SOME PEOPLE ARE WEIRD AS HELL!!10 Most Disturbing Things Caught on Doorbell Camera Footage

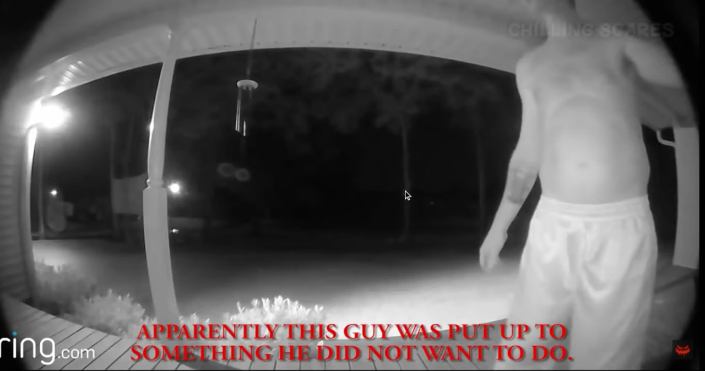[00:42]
But rather than actually knocking on the door, a man walk up to the front door in the middle of the night. Did not want to do it. Rather than actually knocking on the door or ringing the doorbell, the man pretends to do so. At first, it seems odd. Until you realize what's actually going on. Near the left side of the screen, a car's headlights can be seen.
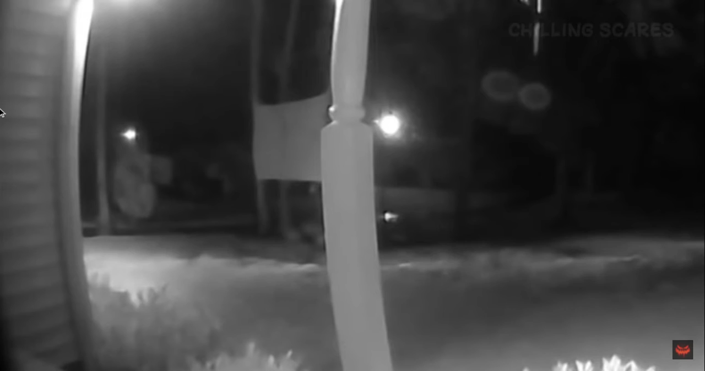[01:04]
It's clear, whoever is driving the vehicle is making this guy walk up and talk to the house owner for a seemingly sinister purpose, as the guy obviously doesn't want to do it. I mean, so much so that he fakes knocking on the door and even fakes a conversation with the house owner, all the while making sure the driver can see him doing so. Damn, that guy's pretty nice. Yeah, I would've come outside swinging, folks.
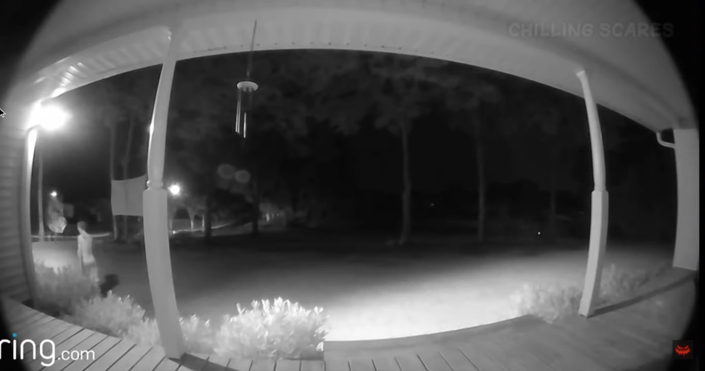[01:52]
Sorry. From the fake conversation, it's clear the driver wants the man to look for someone named Matt. One common guess, the man could have been being forced to rob the place, but didn't want to do it, making him fake the whole situation and claim no Matt lived there. Wow. But to this day, the real motives of the driver are still unclear. What happened to you, boy? This footage features a random woman walking up to someone's front door. The woman clearly isn't acting normal.
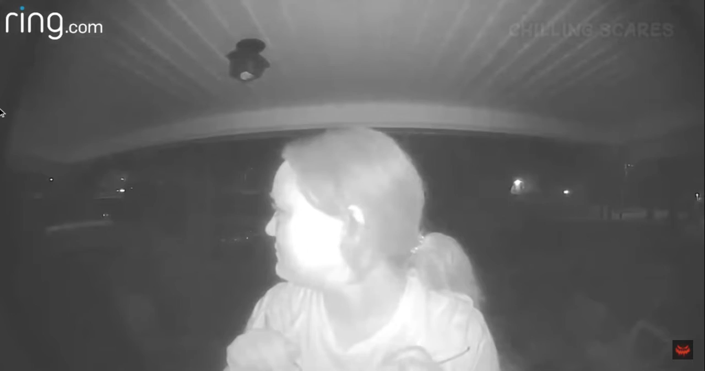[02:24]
Or at least until a car passes, where she breaks character so as not to draw attention to herself. After the car is gone, the woman can be seen putting her face right up to the camera. What the hell?
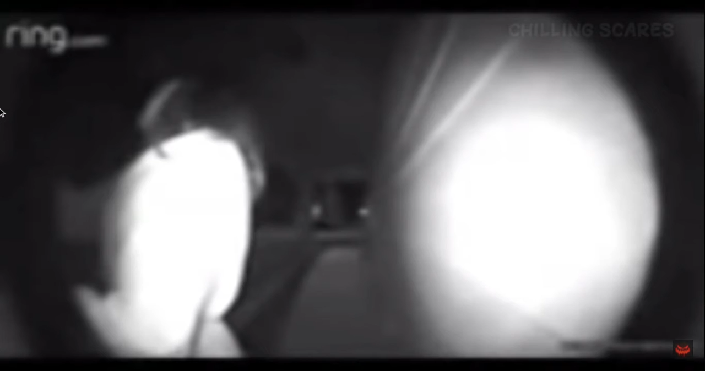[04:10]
This video captured a woman frantically knocking on this house's front door. As she continues to do so, she can be seen constantly looking behind her. Oh man, that's when you realize why. A man walks up to the woman and proceeds to grab her firmly, telling her to get into the car. All the while, the woman can be heard pleading for him to stop. That's scary. What the hell? You gotta come over to get that nigga ring on his head. Don't mean no lockups. Give him a nice hard hit.
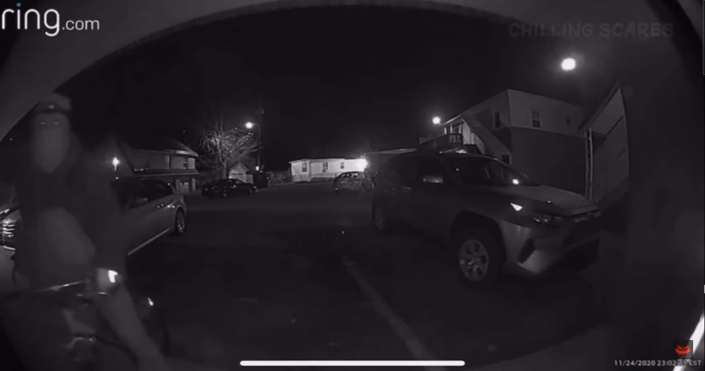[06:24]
A woman living in an apartment complex had reported that she had been being stalked for months. Police would open an investigation. Though, there wasn't really too much they had to go off of. So, guess how much they go. That was until the woman's Ring doorbell caught the man approach the front door on a bike wearing a mask. The man would actually apologize for stalking the woman, though what he said next is pretty disturbing. I'm sorry. Looked in one day and saw you. Oh, God.
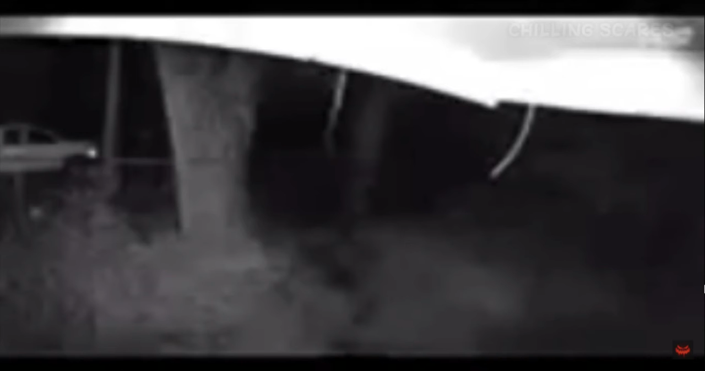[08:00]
The figure looks to have no face, and seems to slowly become less visible as it continues to move. Oh, man. The audio from the video reveals the noise of very faint footsteps. You gotta get over there. And then they get tiptoeing. See that? They keep tiptoeing. She like going up, down like that. What the heck? Oh, she's getting scary now. It's actually getting scary now, hold on. After reviewing the footage and examining around the property, the house owner found nothing out of the ordinary.
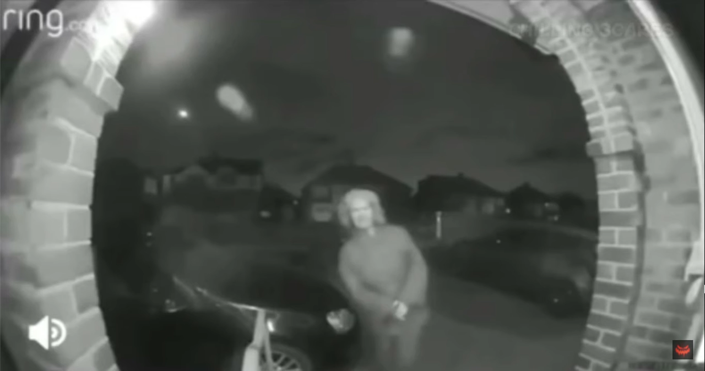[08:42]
notification on his phone telling him motion was detected at his front door. And after reviewing the footage, this is what he found. There was an old woman with a knife just standing at his front door, constantly shifting her body weight from side to side. What a knife? The woman can be seen awkwardly holding and looking at the knife, as well as constantly glancing all around her.
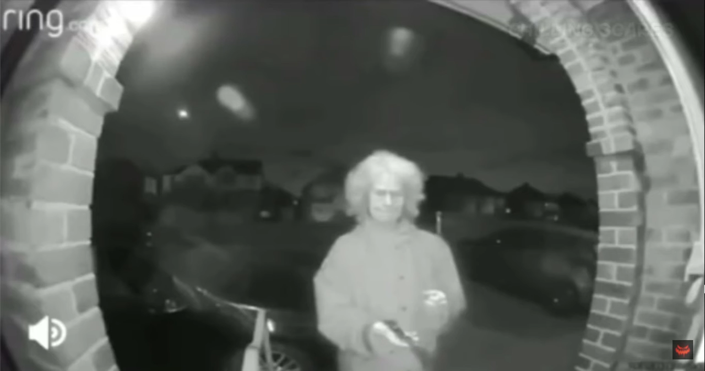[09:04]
Definitely stay inside. You definitely talk through the door and stuff. Yep, she's crazy. She lost her head. She's crazy. Sad. After a few more seconds, the woman finally attempts to ring the doorbell, but seemingly can't bring herself to do it for whatever reason.
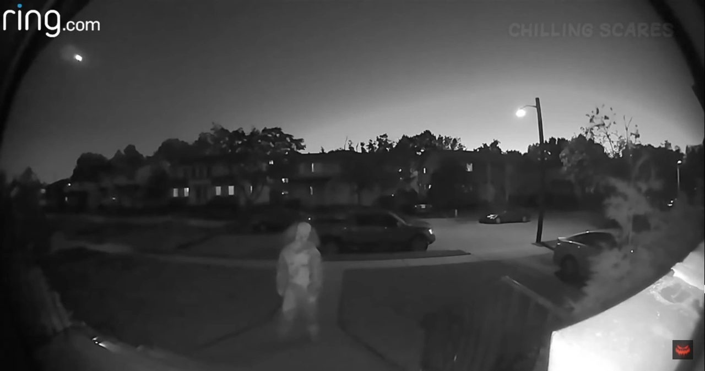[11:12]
Of 2016, shoot them, this Ring doorbell caught the exact moment someone dressed yeah, in a clown them. Costume walked up to its front yeah, door. Shoot them, or the hit person them can them. Be seen tilting their head and slowly walking up to the door, almost the whole time yeah. staring directly into the camera. Yeah, they could do while that again. It's most shoot likely them, just someone trying them, to scare hit people. Hit them with something. There's they a do small that chance again. Something a lot more sinister is going on here. Yeah, smile like that, yeah. It's nasty. You first up, right when he come close to the door, you first swing the door open there, I finish down then I go out there, I of course the door lock it again.